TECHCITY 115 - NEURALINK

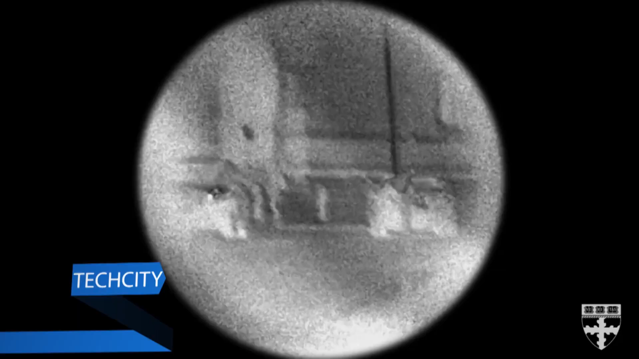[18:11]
Los investigadores utilizaron estructuras a nanoescala para diseñar un dispositivo lo suficientemente pequeño y sencillo como para incorporarlo a los sistemas de imagen existentes, como el de tu teléfono inteligente.